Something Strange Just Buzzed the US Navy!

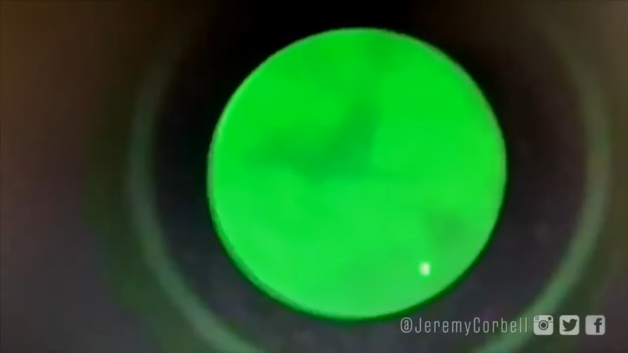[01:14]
Any news that can get Anderson Cooper and Tucker Carlson singing Kumbaya together may very well save this planet. In addition to the video footage you're seeing, several photos of UFOs were recently released, one being described as spherical, one that looks like an acorn, and one that has been described as a metallic blimp.
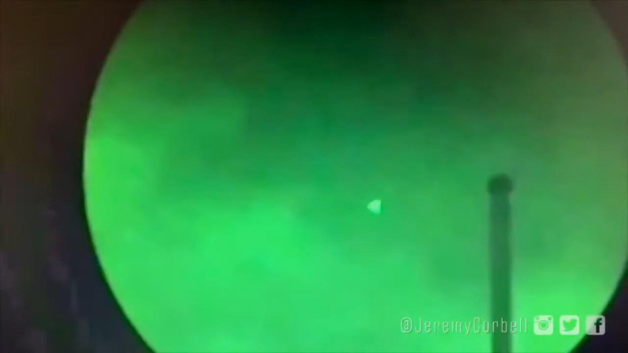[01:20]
Well, I just had to see what our favorite video game programmer-turned-UFO-debunker extraordinaire Mick West was saying about all of this, and he concluded after a few seconds that it was just a normal plane,
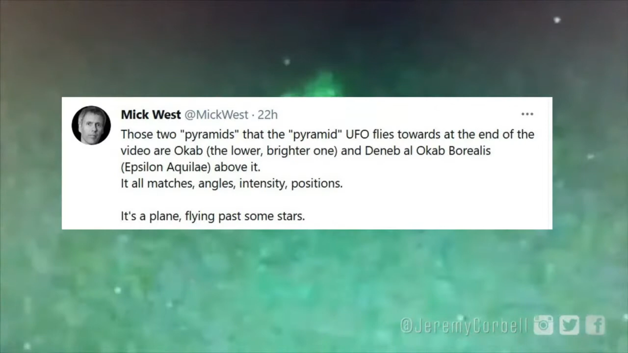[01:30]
or planets, or stars, that happened to be out of focus. Something known as the Bokey Effect.
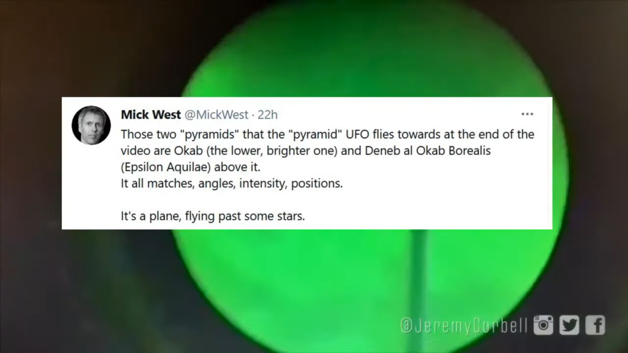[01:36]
The Bokey Effect. Well, then the Pentagon had to ruin poor Mr. West's fun once again by authenticating the video.
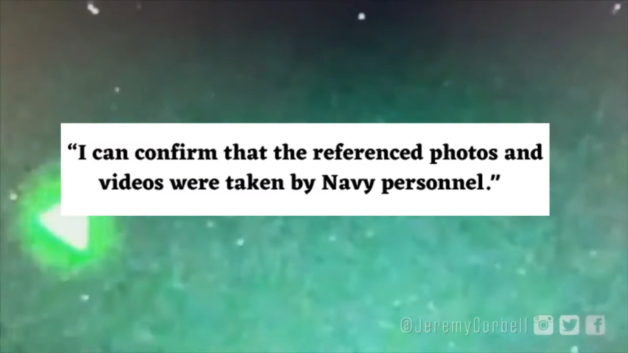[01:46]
Quote, I can confirm that the reference photos and videos were taken by Navy personnel. Unquote. Says the Department of Defense spokeswoman Sue Gu to CBS News.